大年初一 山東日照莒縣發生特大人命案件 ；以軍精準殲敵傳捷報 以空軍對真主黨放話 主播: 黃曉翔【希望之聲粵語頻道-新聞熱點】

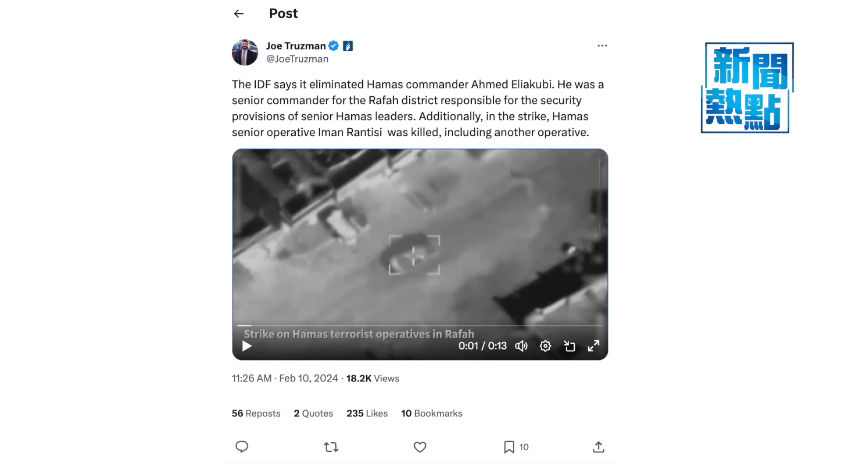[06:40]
立刻就被炮彈準確擊中在發生爆炸後瞬間變成一團火球在空襲當中3名被